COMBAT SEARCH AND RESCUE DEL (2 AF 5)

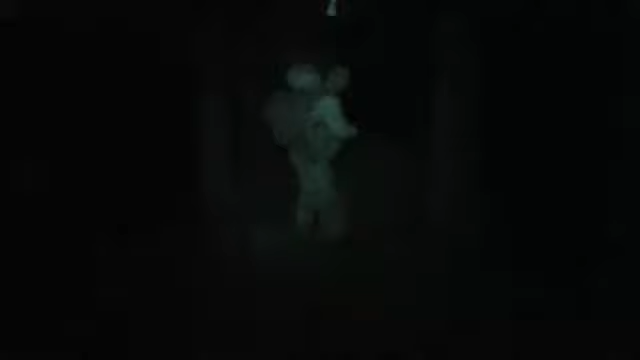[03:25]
Tobias Edbertsen og Thomas Mogensen ved ikke, hvor de er.
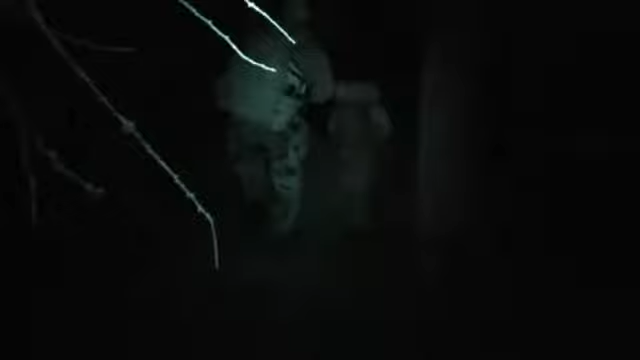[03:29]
Det er nu, de skal kombinere alt det, de har lært de seneste to dage.
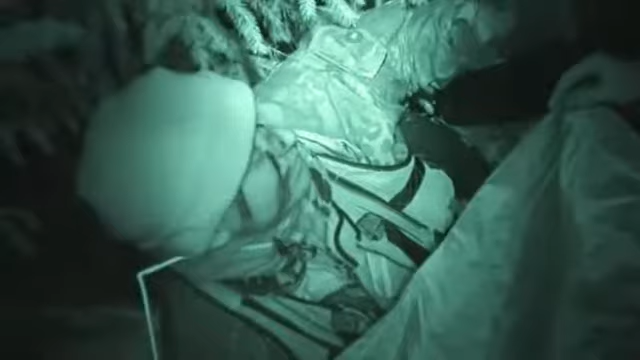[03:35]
Og det er det eneste. Så sætter vi Dar Bragevind, og så går vi imod den. Flyverne må famle sig frem i nattemørket.
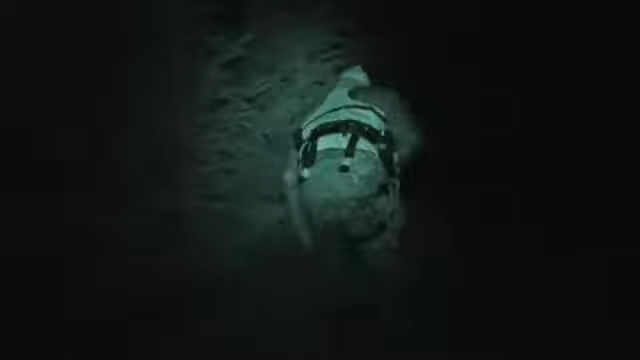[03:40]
De kan ingenting se, og det gør udfordringen endnu større.
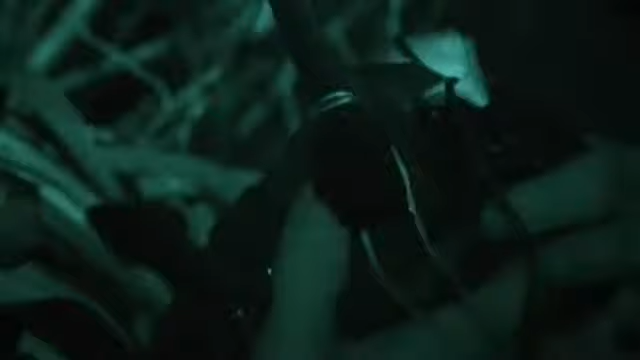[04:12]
fandt hurtigt et godt skjulested, og nu har de taget fat på radiokommunikationen. Jeg kan ikke se en skid. Er det højre eller venstre? Gør du huske det?
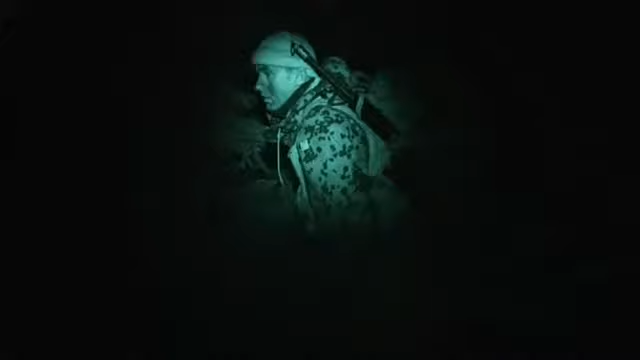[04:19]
Jeg skal dreje knappen til højre.